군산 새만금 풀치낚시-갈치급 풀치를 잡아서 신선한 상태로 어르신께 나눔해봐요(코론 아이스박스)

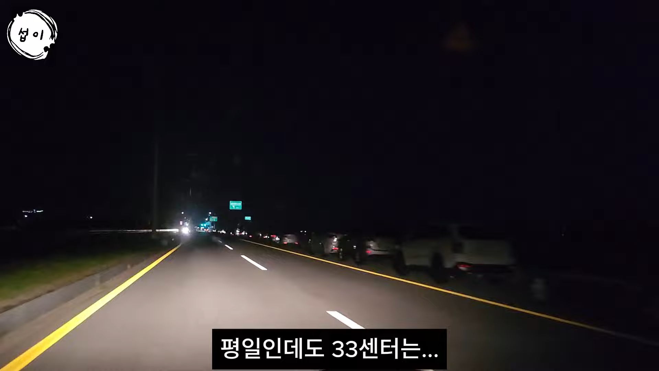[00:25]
화이팅 여러분들 여기 삼삼센터는 엄청 많습니다 차들이 평일인데도 이렇게 많아요 와 대단합니다 대단해요 자 여러분 포인트에 도착을 했습니다